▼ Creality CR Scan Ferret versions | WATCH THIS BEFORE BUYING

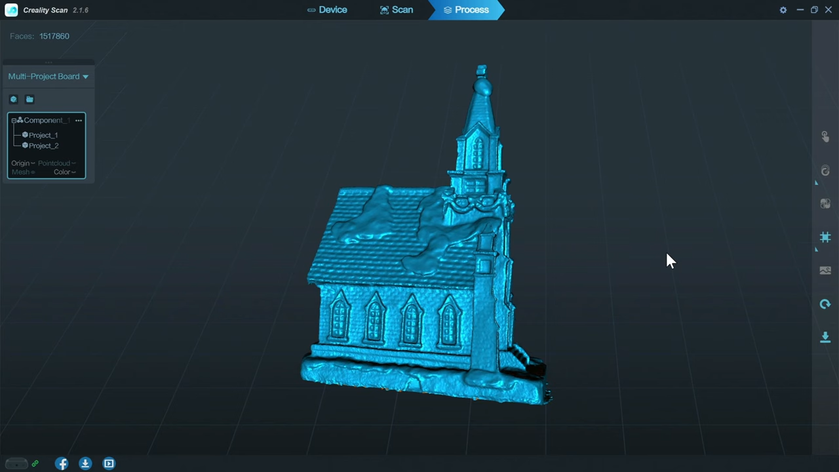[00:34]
This cable has a length of 2 meters, so you must always scan things that are only maximum 2 meters away from your USB plug.
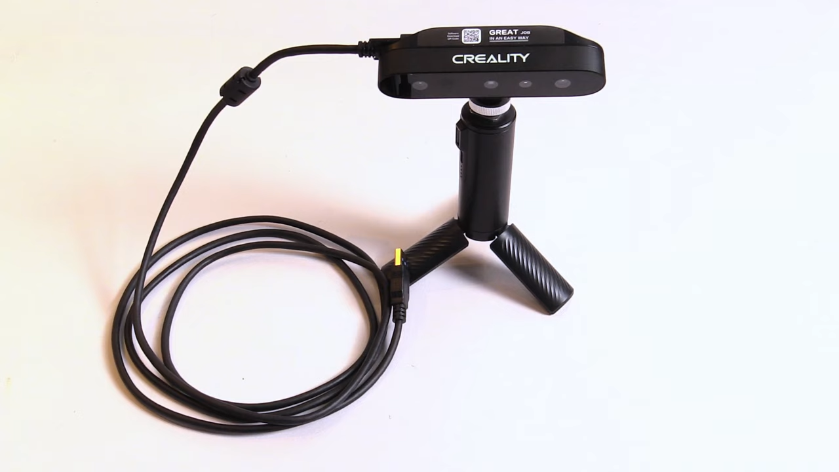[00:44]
This cable, by the way, will always be shipped with all these ScanFerret versions.
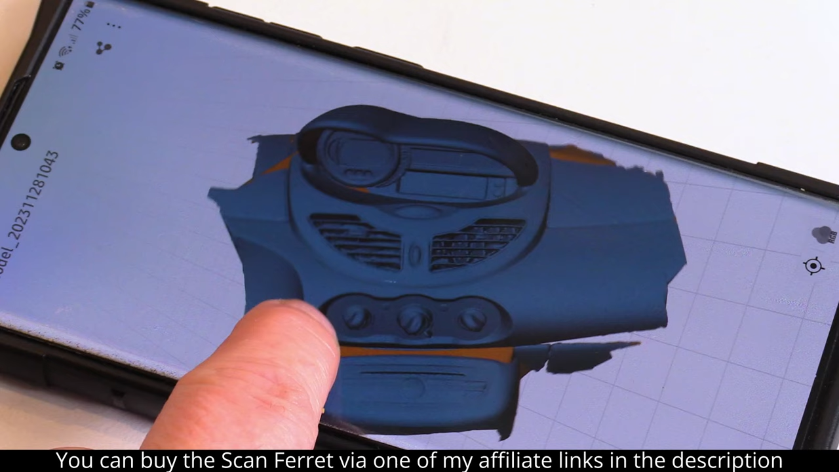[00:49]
If you need more freedom to scan things, because they are further away from your USB port or even outside,
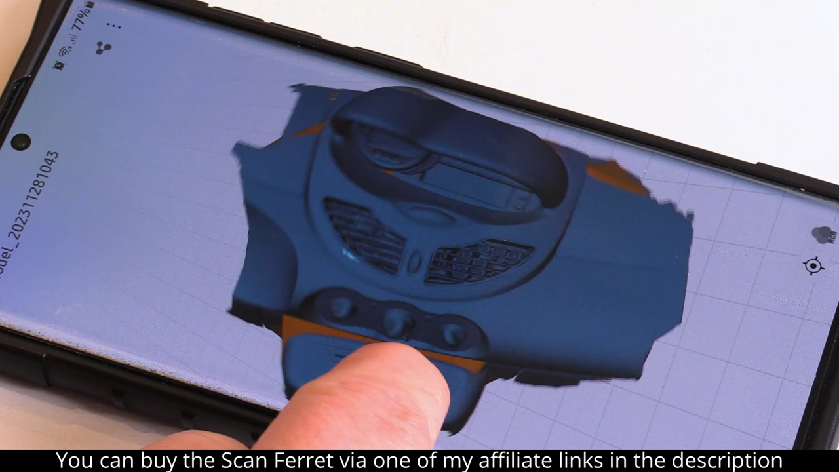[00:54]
then the ScanFerret SE is not the scanner for you.
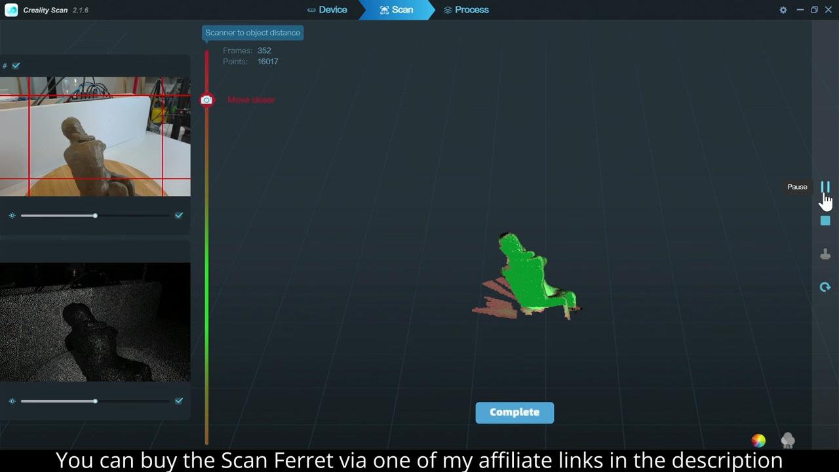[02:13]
The battery that you will receive is a 5000mAh battery as the WiFi link consumes a lot more power and the battery needs to have more capacity to power both the scanner and the WiFi 6 bridge.
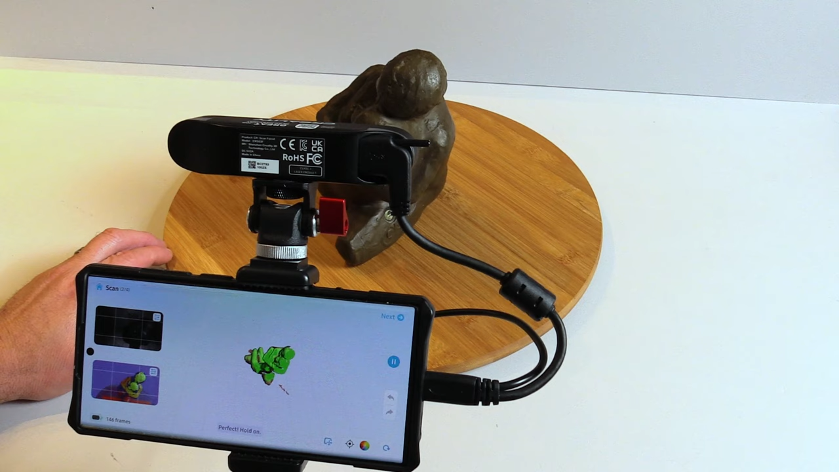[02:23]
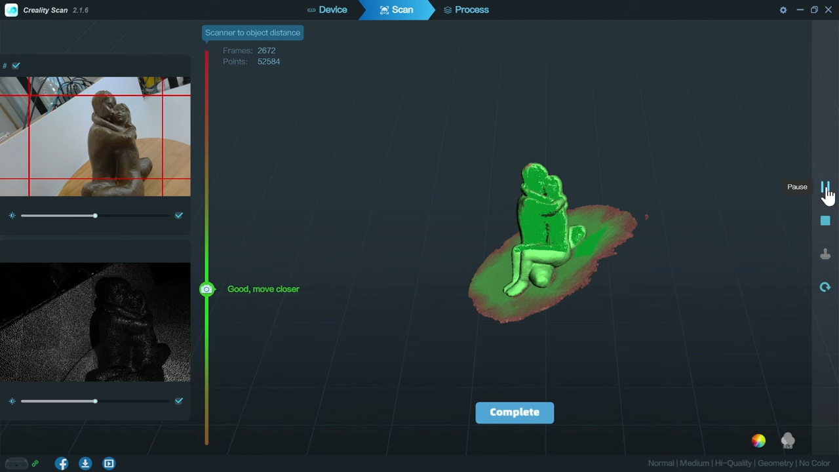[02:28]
Now, there are people on the internet that claim that there is a difference in the hardware on your ScanFerret if you buy a Pro version or any of the lower versions,
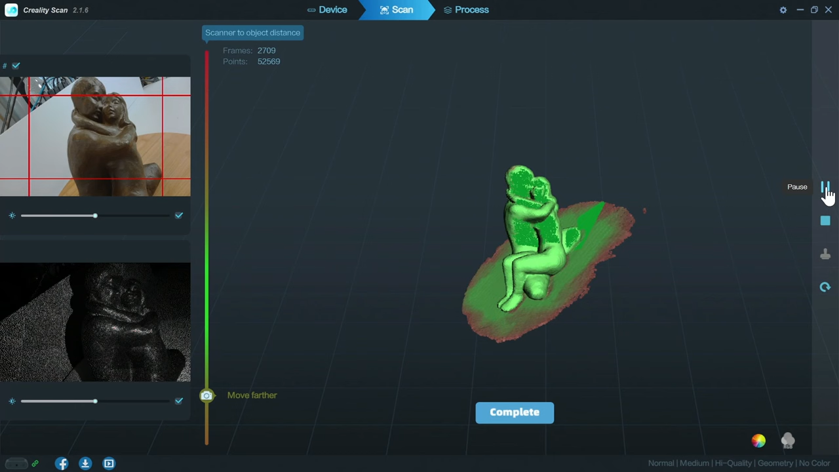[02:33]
and this is absolutely not true and this is also confirmed by Creality. There is no hardware difference in the scanners.
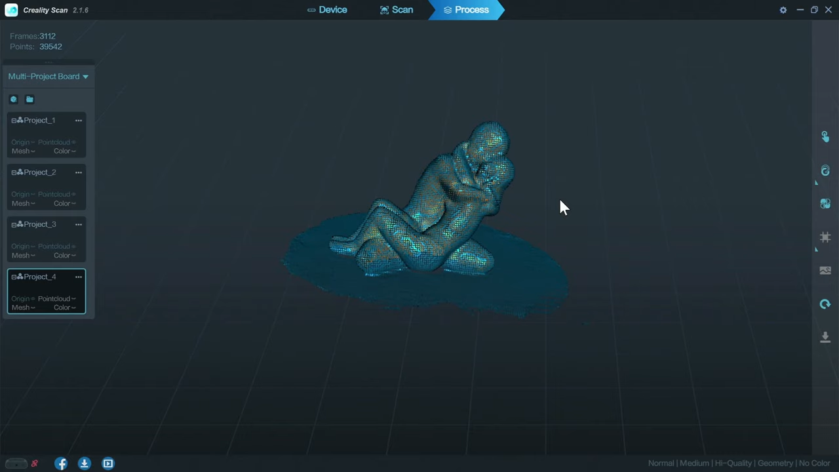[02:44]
There is, however, a difference in the firmware that is loaded onto the hardware.
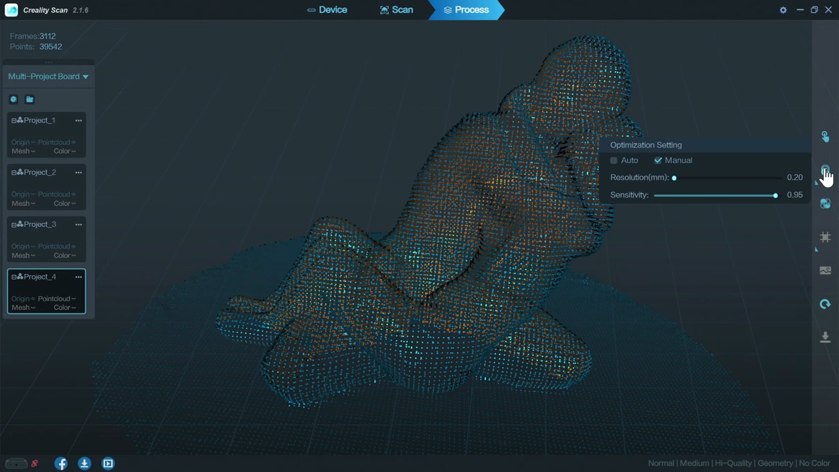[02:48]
This difference is there so that the WiFi bridge can be used instead of a direct cable connection.